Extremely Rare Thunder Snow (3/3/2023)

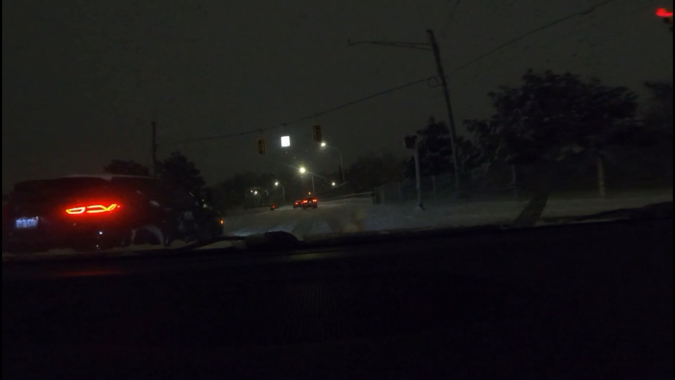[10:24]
Whoa, I just got thundersnow again, and I got it on camera this time. That's the third time tonight.